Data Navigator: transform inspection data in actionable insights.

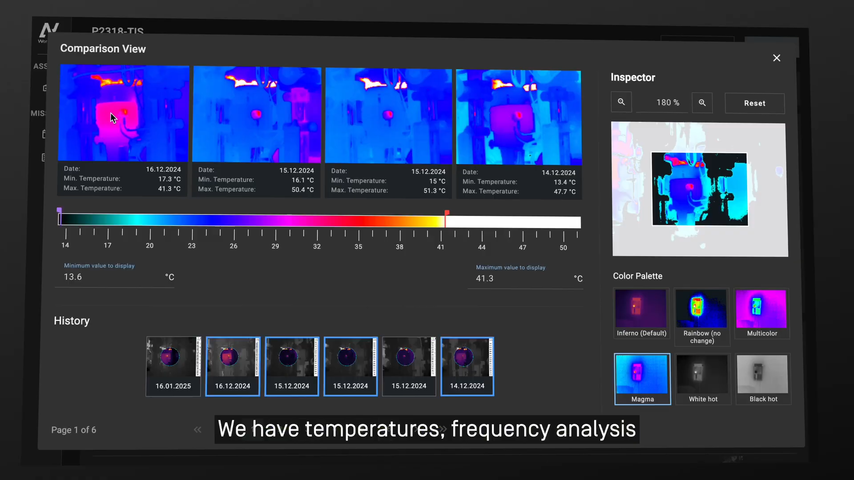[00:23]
We have temperatures, frequency analysis and a visual image of a device which gets louder,
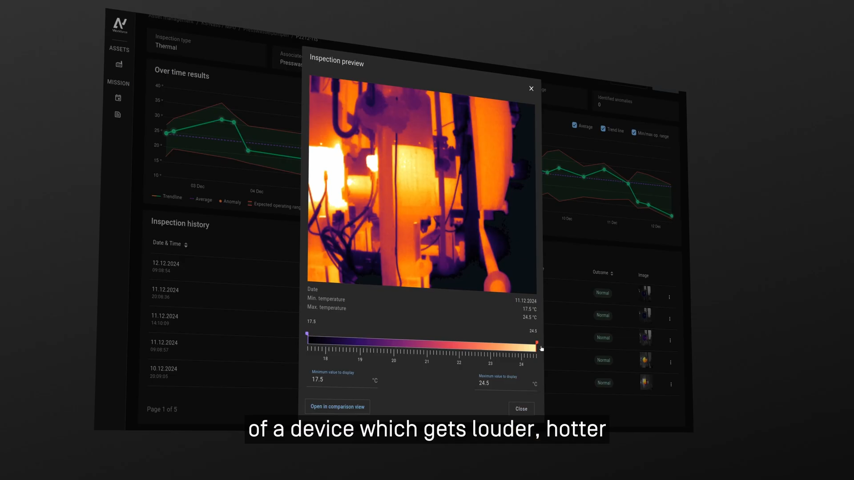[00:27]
On screen: max 24.5°C, min 17.5°C
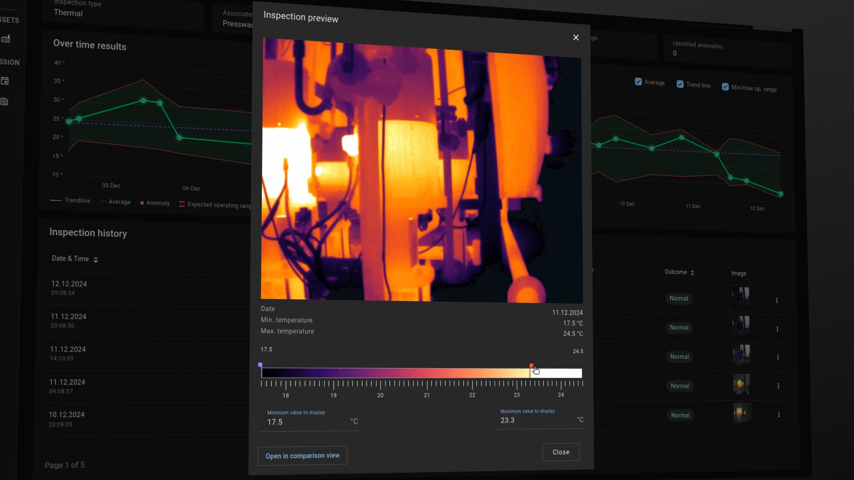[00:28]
On screen: max 24.5°C, min 17.5°C
hotter or maybe also getting dirty and this is always impacting our production.